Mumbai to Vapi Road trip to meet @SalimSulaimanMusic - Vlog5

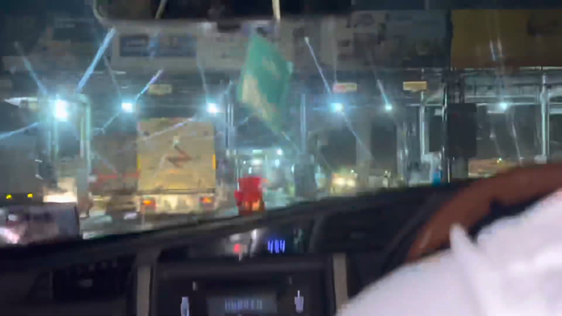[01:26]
हमने मुंबई की हदों को क्रॉस कर लिया है और हम थाने की हदों में घुस चुके हैं।
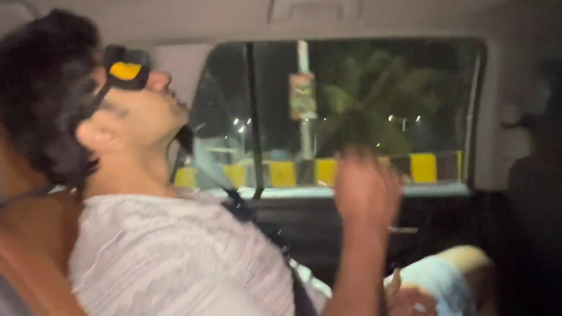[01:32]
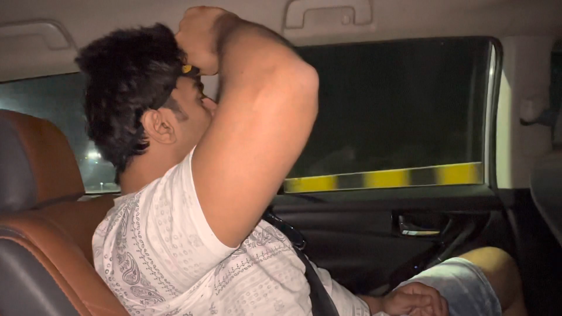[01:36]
क्या ब्रिज चालू हुई? सर ये बोलो ना, नई ब्रिज चालू हुई ना, ये सबसे बंद हुई थी, जो ट्रैफिक होती थी ना नीचे से जाते थे,
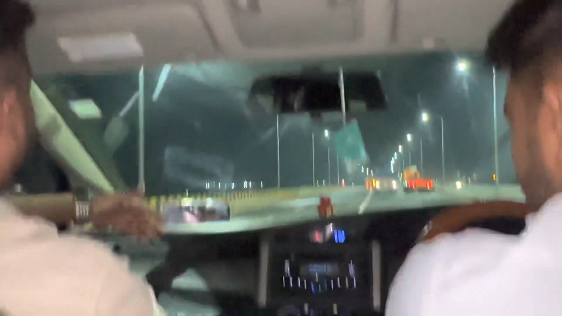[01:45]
ये अभी ऊपर से जा रहे हैं।